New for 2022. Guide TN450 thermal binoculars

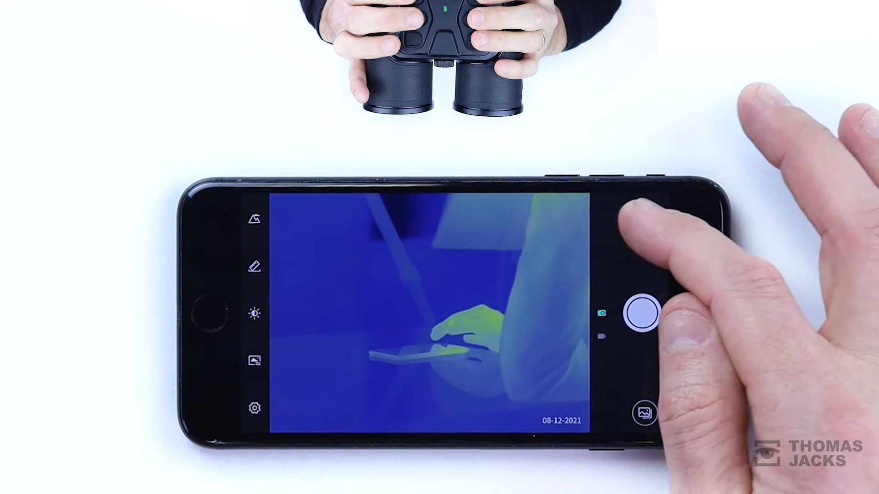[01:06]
inform you if it's not perfectly level, find your compass bearing or GPS coordinates, and at 50 frames a second, moving objects don't blur out.